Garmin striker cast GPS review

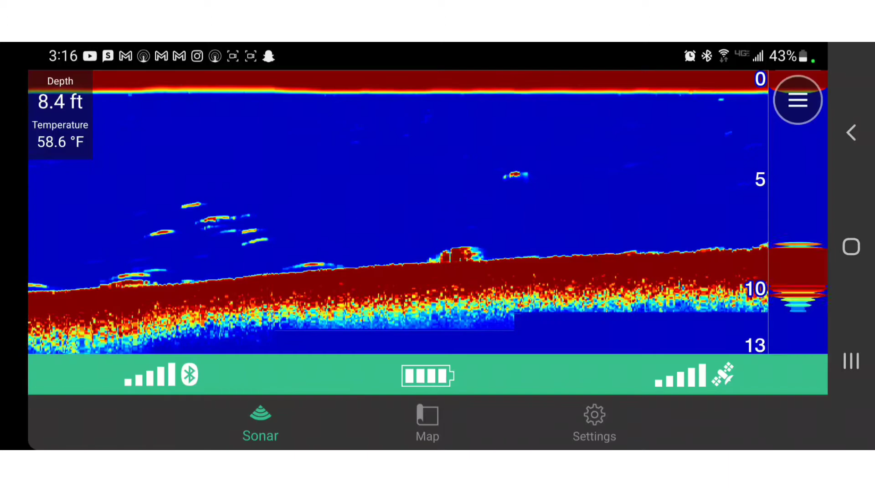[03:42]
On screen: depth 8.4 ft, water 58.6°F
clump of fish towards the bottom i can see that they were there underneath me just a second ago to know that i have to jig or just really just to see where they are i like this feel better i'm just partial to it i like the a scope though because the a scope also lets me see what's happening at the moment in active time but right now i'm going to transition
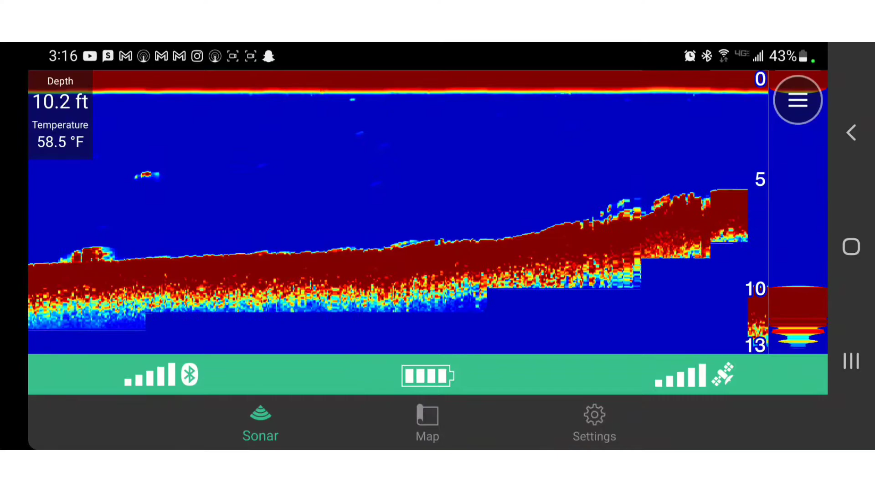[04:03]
On screen: depth 10.2 ft, water 58.5°F
into showing you guys my footage now that i've gotten this taken care of and just kind of showing you guys this all the settings that i've used so i'm going to transition that active footage
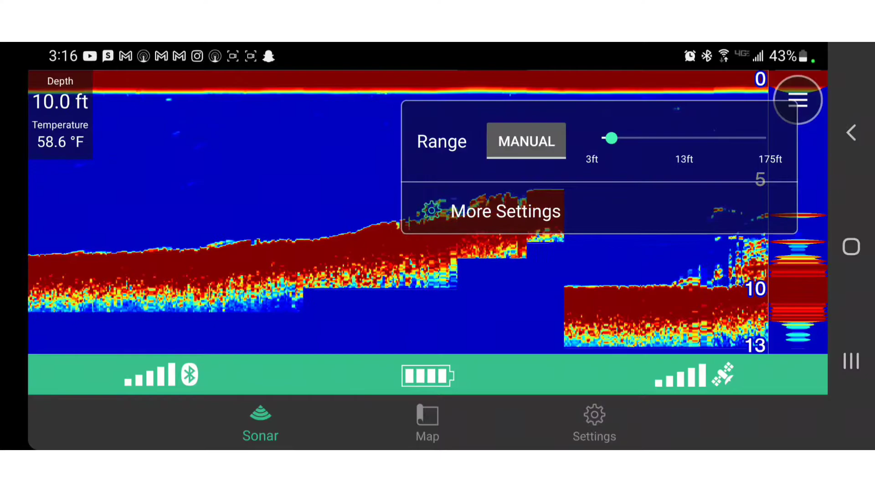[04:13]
On screen: depth 10.0 ft, water 58.6°F
okay guys couple things i wanted to explain you'll see that it's kind of on its side the depth and the
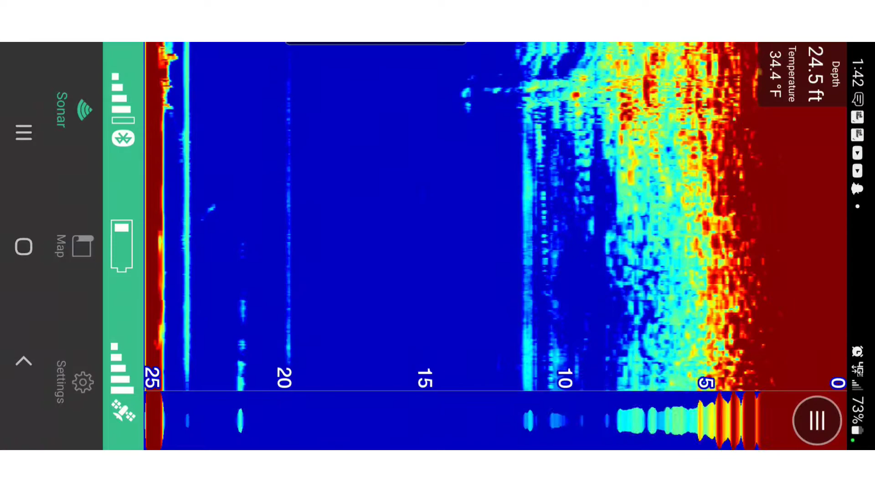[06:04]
On screen: depth 24.5 ft, water 34.4°F
that little perch off the bottom that i'm kind of messing with right now and you guys will see here in a minute i might have pulled them up i might have actually caught that fish right there but i believe he took my bait off now there's still that one jig that's under there and then maybe i seen when i drew this out a little bit you can kind of see how that's more yellow and then it'll turn dark red i believe that's that fish coming in and out but i took that out and i started to jig with that other
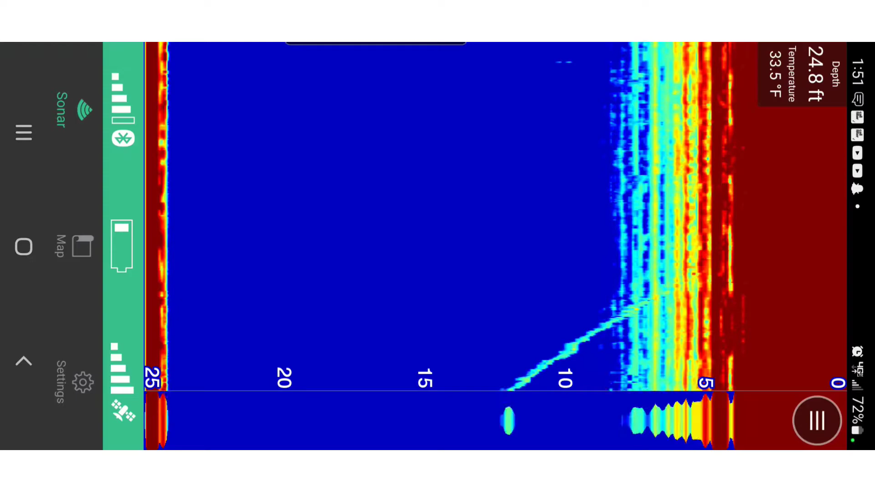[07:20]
On screen: depth 24.8 ft, water 33.5°F
small perch right after i dropped my bait down but um i've seen a couple other reviews i as far as this being the highest quality um castable graph i don't know but for what you pay for it it's only 178 dollars so for what you pay for it it's pretty cheap pretty inexpensive and honestly it does its job pretty well um you can see here i just jigged for that little perch i'm pretty
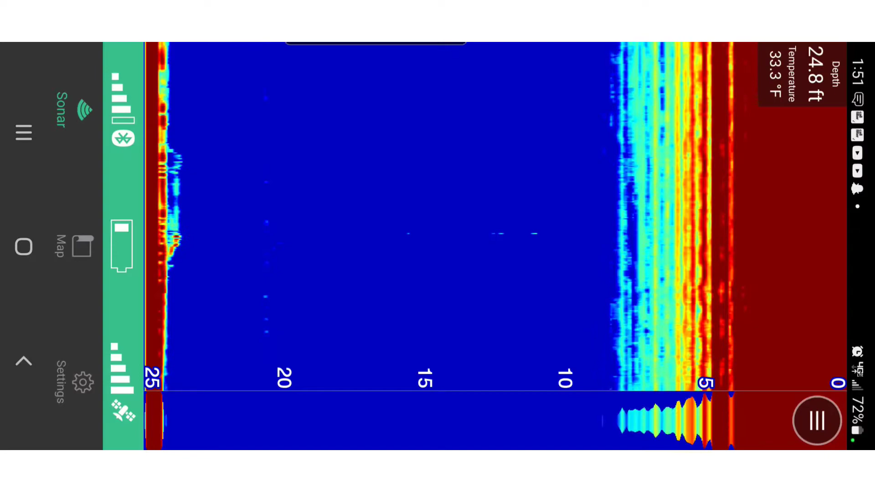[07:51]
On screen: depth 24.8 ft, water 33.3°F
sure he hit and then i'm just letting him take it right here and then here in a split second you see me taking it up